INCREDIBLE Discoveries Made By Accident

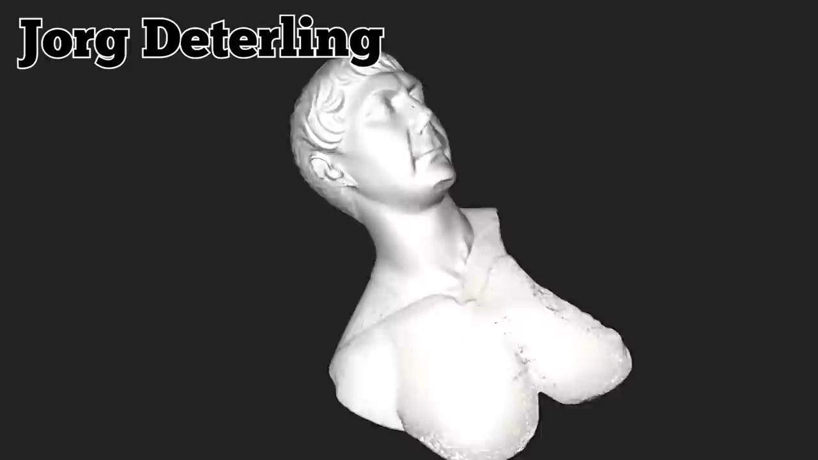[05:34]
the bust was eventually identified as an authentic Roman sculpture dating back to sometime between the 1st century BC and the early 1st century AD.